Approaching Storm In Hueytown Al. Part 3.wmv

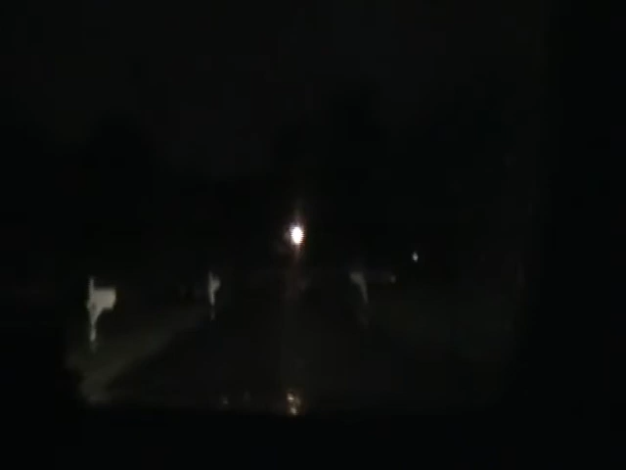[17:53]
there was my antenna popping a tree, and we're pulling into the driveway, and we've had a interesting little night of watching a storm come in,